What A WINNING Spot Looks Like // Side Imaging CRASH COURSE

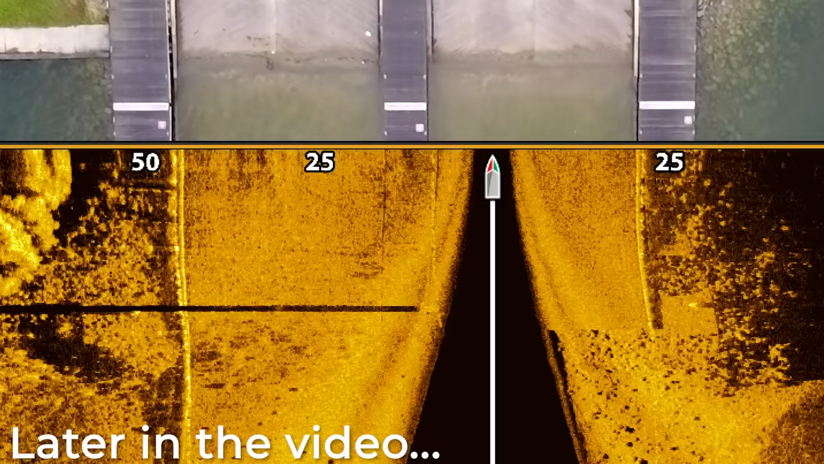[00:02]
Now, no matter what fish species that you fish for,
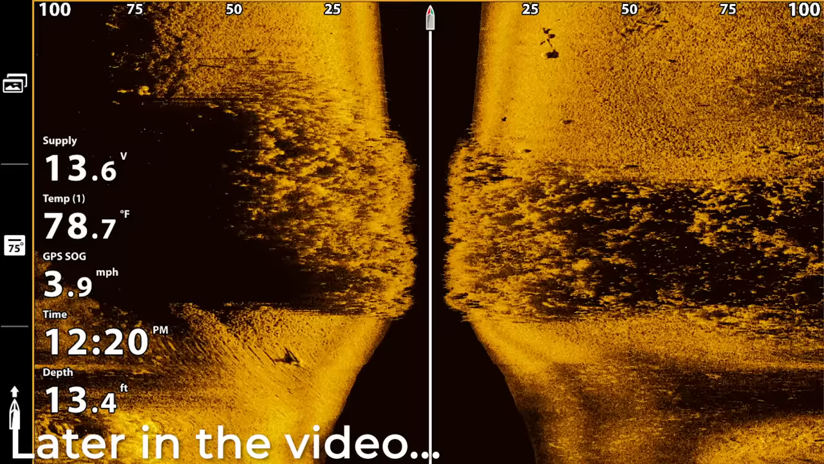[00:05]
On screen: depth 13.4 ft, water 78.7°F, speed 3.9 mph
side imaging to me is still the best piece of technology that
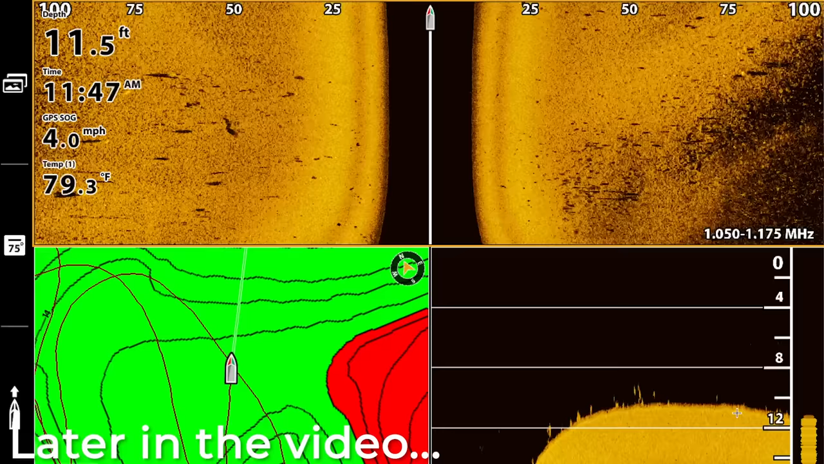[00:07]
On screen: depth 11.5 ft, water 79.3°F, speed 4.0 mph
we have to go out there and locate those fish.
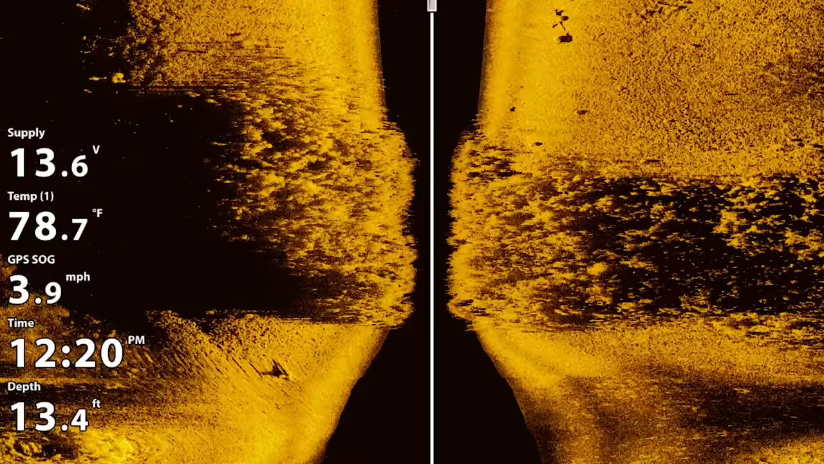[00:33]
On screen: depth 13.4 ft, water 78.7°F, speed 3.9 mph
So in this video, I wanna talk about exactly how side imaging works.
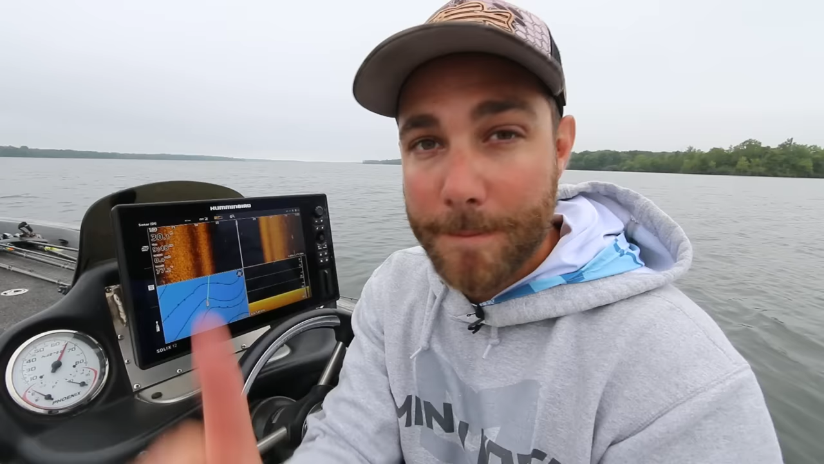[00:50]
I'm gonna show you exactly what bass look like, what bait fish look like, grass, stumps, everything, exactly how to read your unit. So let's dive on in.
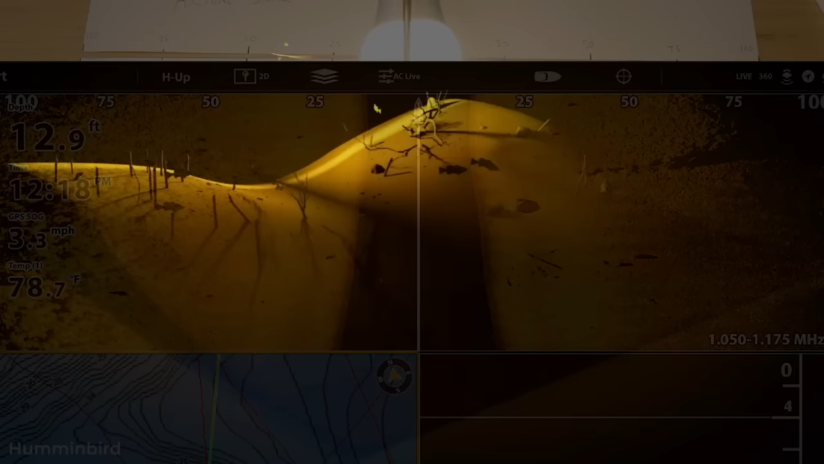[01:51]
On screen: depth 12.9 ft, water 78.7°F, speed 3.3 mph
It sends you a picture of what the bottom looks like.
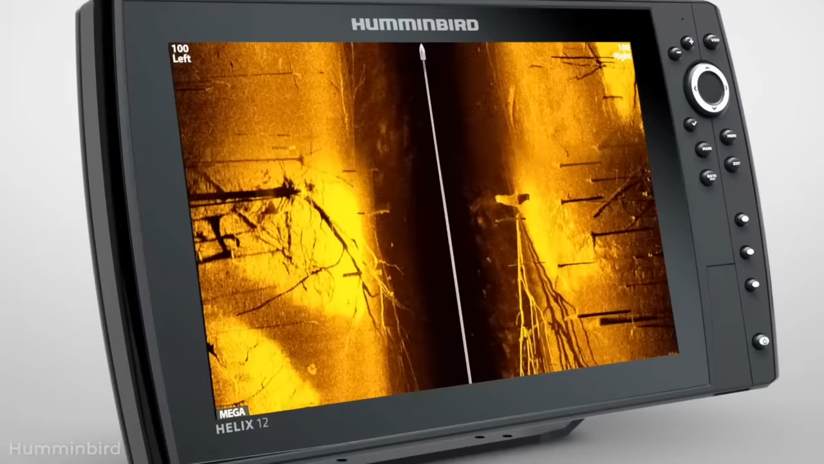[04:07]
If you look at some of the hummingbird animations, that black space is actually the depth that is between the bottom of
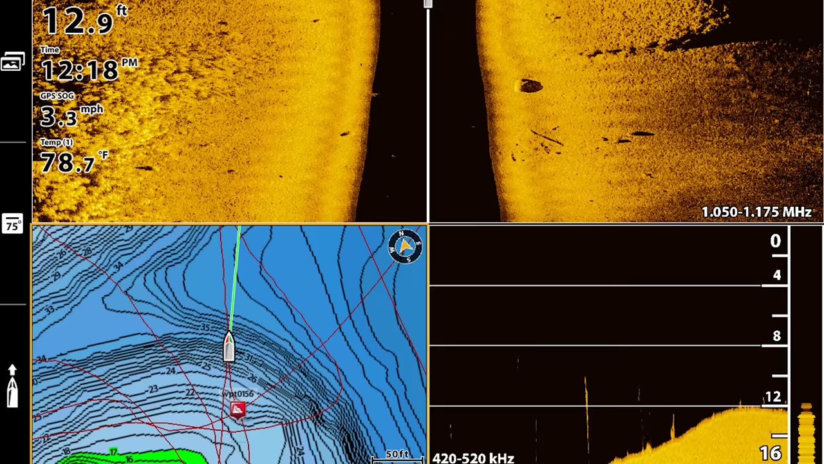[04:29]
On screen: depth 12.9 ft, water 78.7°F, speed 3.3 mph
So as you can see from this image, our boulder is actually sitting in about 15 or 16 feet of water.
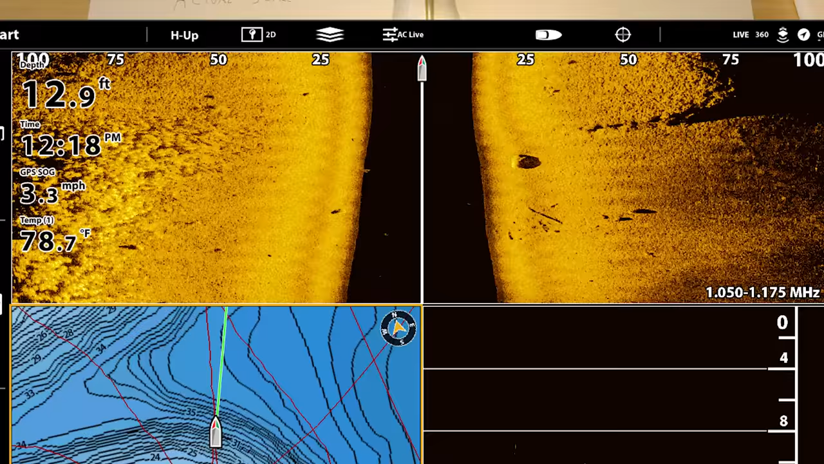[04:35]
On screen: depth 12.9 ft, water 78.7°F, speed 3.3 mph
And so you actually need to subtract that from the 25-foot mark that it looks like it's at.
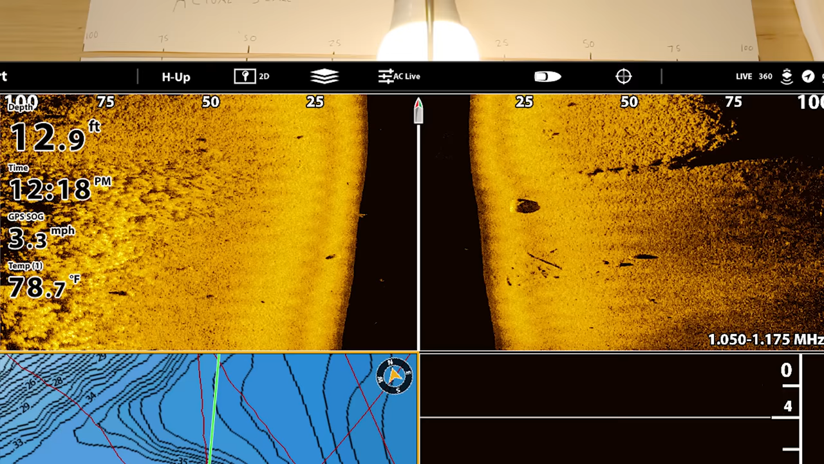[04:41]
On screen: depth 12.9 ft, water 78.7°F, speed 3.3 mph
So to best show you this with this sheet of paper, I'm actually gonna fold it up.
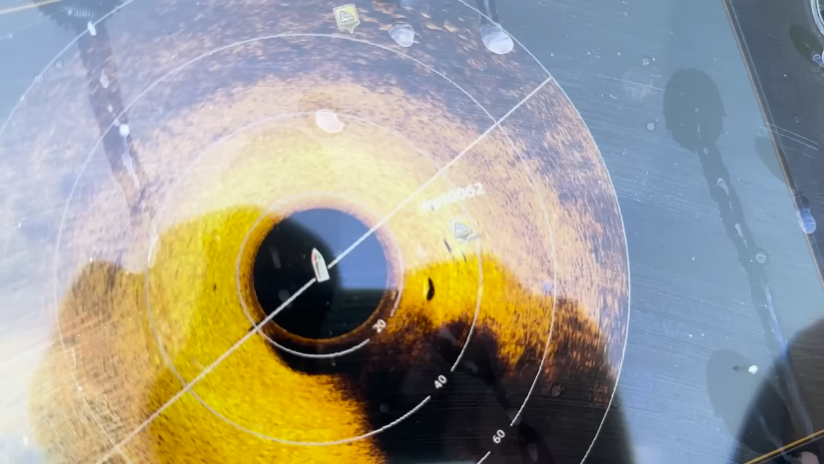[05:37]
With 360, you always have to subtract that black space, that space between the transducer and the bottom to know exactly where your object is. On 360, if you see that a boulder is 50 feet away or 60 feet away,
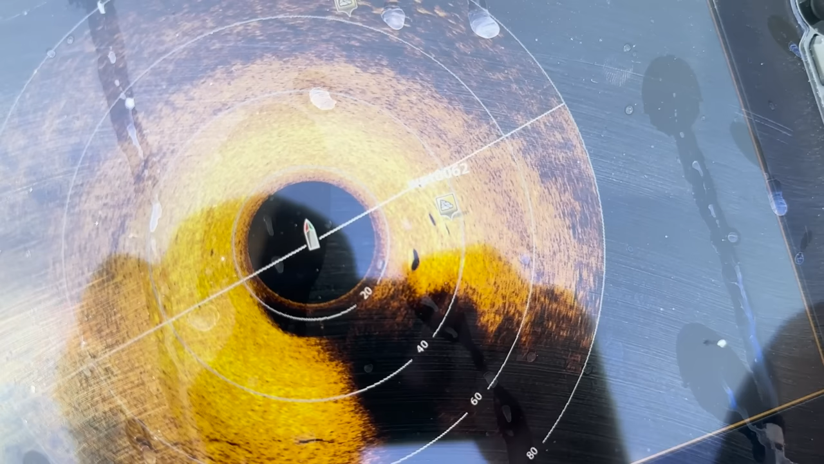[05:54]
but you're sitting in 20 foot of water, that means that that boulder is actually somewhere
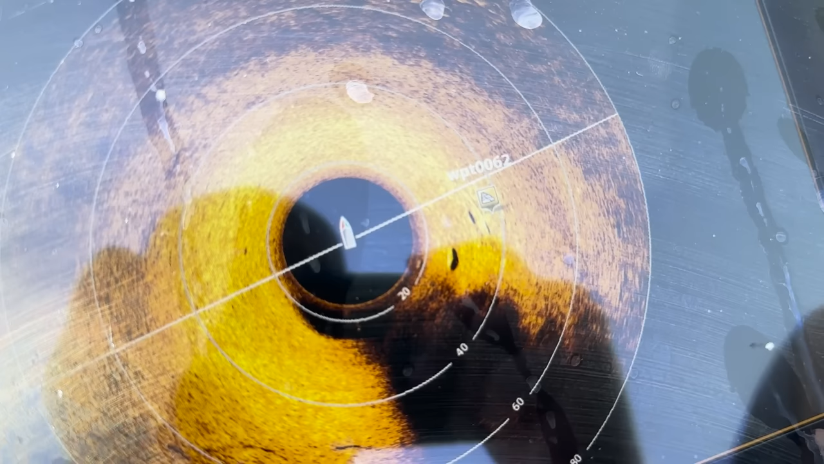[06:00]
around 40 feet away from your boat.